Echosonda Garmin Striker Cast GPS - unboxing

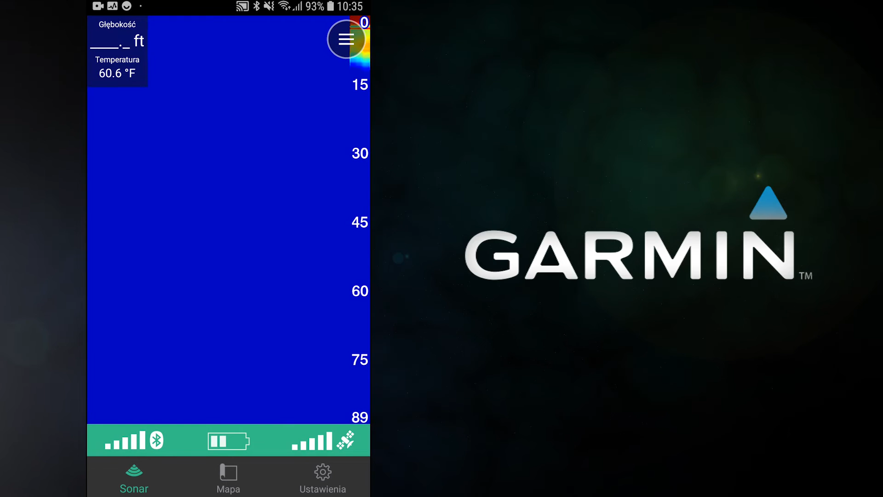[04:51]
On screen: water 60.6°F
Możemy korzystać z niego zarówno przez rysowanie map, jak i przez skanowanie wody. Także nic prostszego.
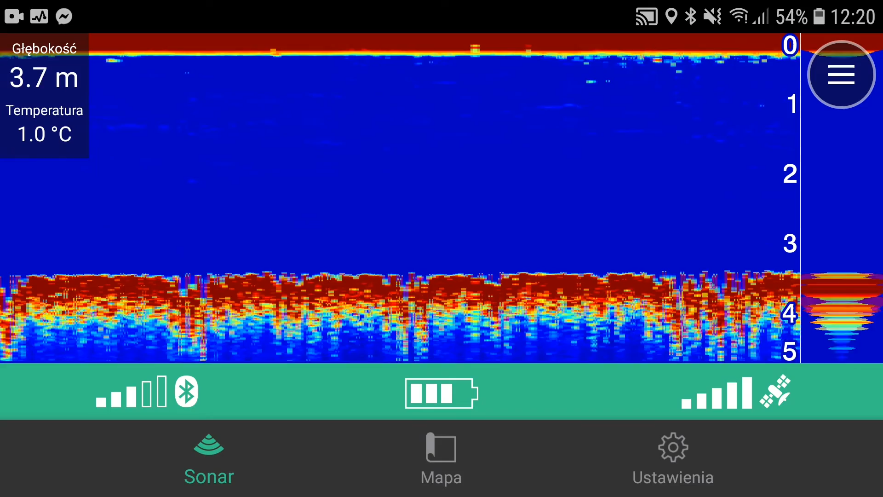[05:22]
On screen: depth 3.7 m, water 1.0°C
Małe urządzonko. Jak widać, tak naprawdę wystarczy mieć naładowane urządzenie i telefon możemy z tego korzystać.